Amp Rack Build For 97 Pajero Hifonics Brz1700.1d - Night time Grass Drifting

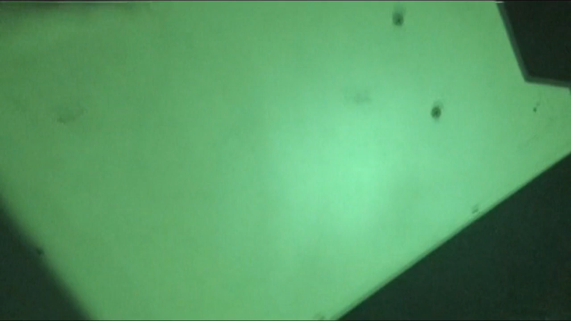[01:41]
Here you go, Alex. Good. See that there?
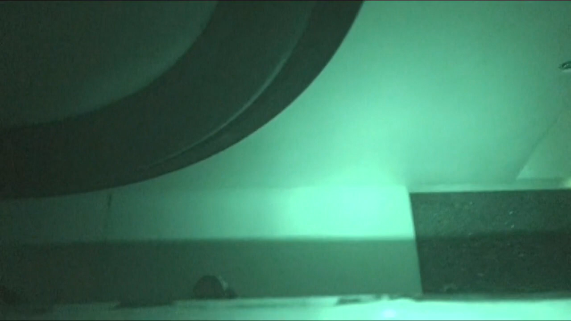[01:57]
Now, even if it bounces up, you know what I mean? Because, like, it's only a little bit holding it, Matt.